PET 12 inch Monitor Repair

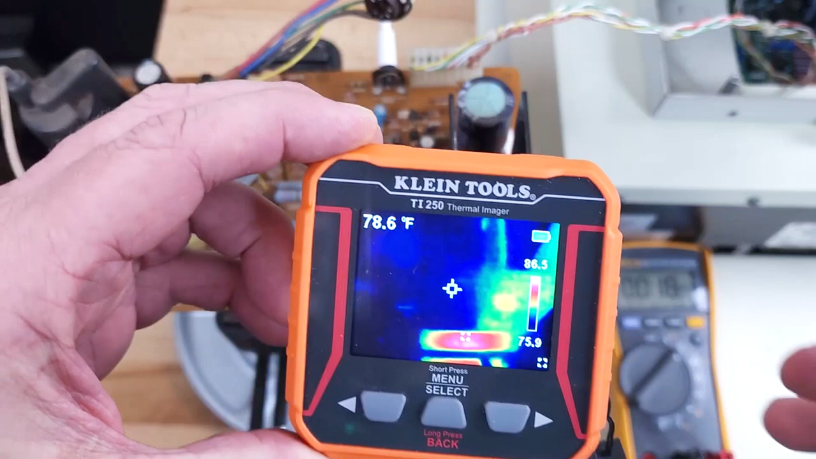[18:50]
On screen: spot 78.6°F
So these big resistors here are about 80 degrees.
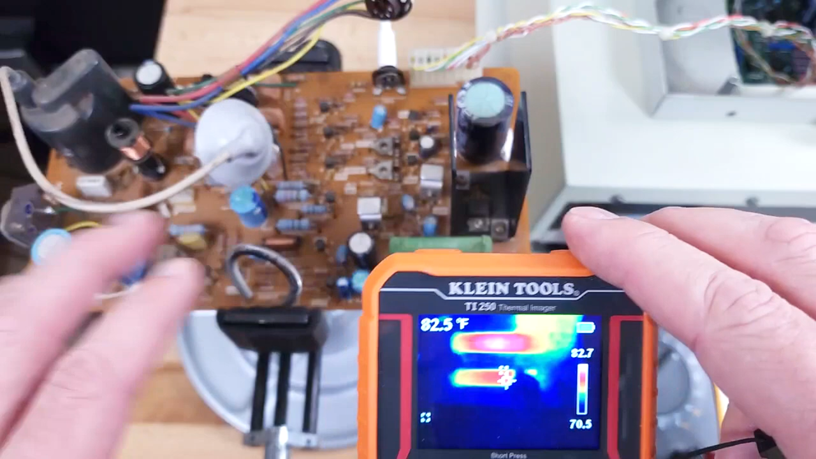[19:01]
On screen: spot 82.5°F
It's off right now so that's just residual heat. I'm going to turn the board on now and see if anything unusual gets hot.
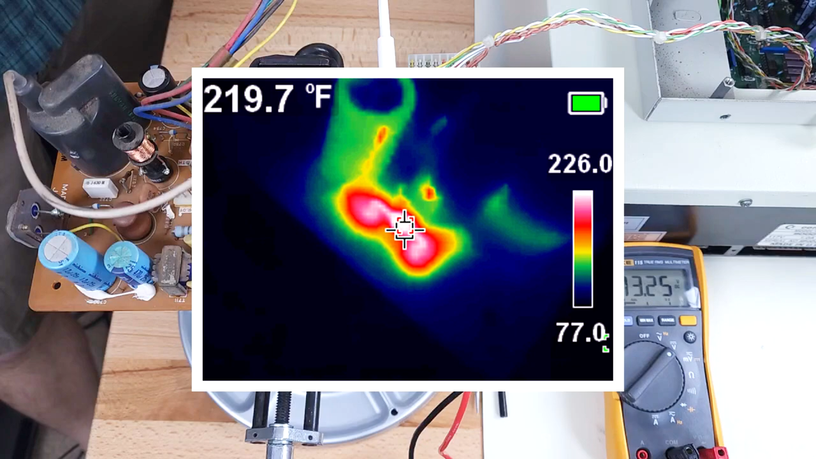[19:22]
On screen: spot 219.7°F
The diode is up to 222 degrees. Okay, let's check the diode.